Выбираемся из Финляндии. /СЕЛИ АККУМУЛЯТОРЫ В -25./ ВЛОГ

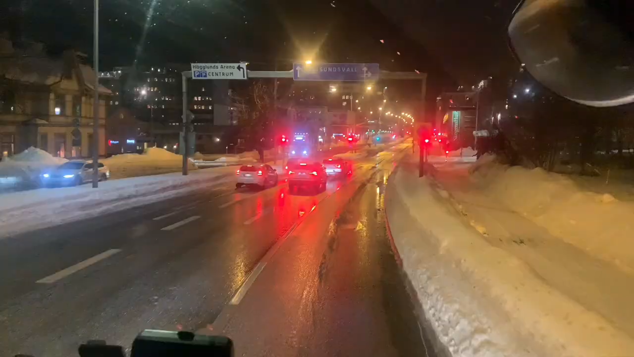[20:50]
16,5 часов мы добрались до более-менее нормальной дороги. Уже час вот едем по такой дороге. Так скользковато местами, там ветер поддувает, но хотя бы уже скорость у нас стала 70-75. Да? Да. Может, хоть чуть-чуть доводим сегодня до 1000 километров пробега, чтобы завтра нам было меньше ехать.